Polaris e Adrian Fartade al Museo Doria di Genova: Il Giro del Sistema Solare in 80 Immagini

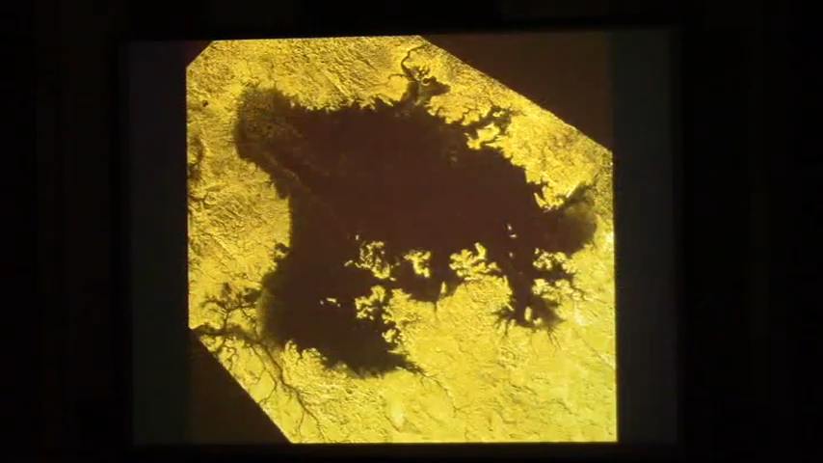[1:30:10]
Eccoli qua, questa è un'immagine radar, vedete, sono fiumi, ci sono isole, tutto quel mare è fatto di metano allo stato liquido. Eccolo qua, questa è di una sonda che sta scendendo verso la superficie, questa è la superficie di Titano.